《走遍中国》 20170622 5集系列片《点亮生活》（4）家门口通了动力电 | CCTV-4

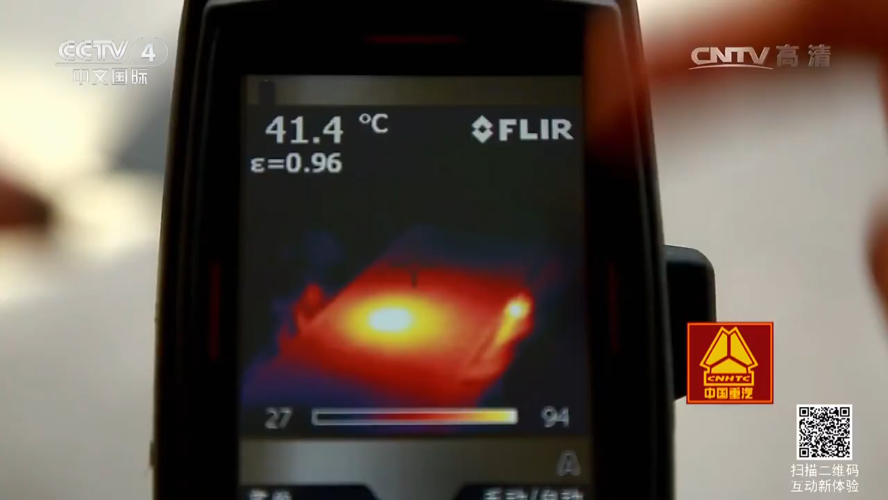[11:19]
On screen: spot 41.4°C
哇，这个变化速度怎么这么快呀？
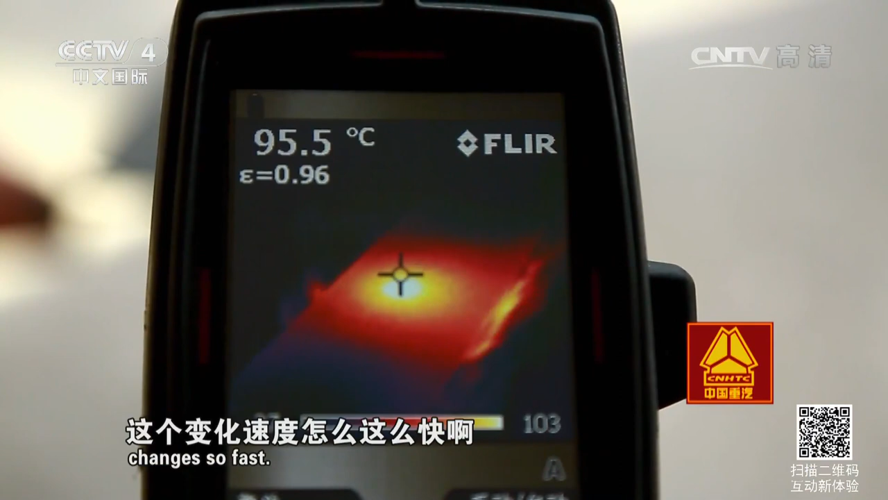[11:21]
On screen: spot 95.5°C
是，它一下子就达到了60多， 啊，70多，嗯，对，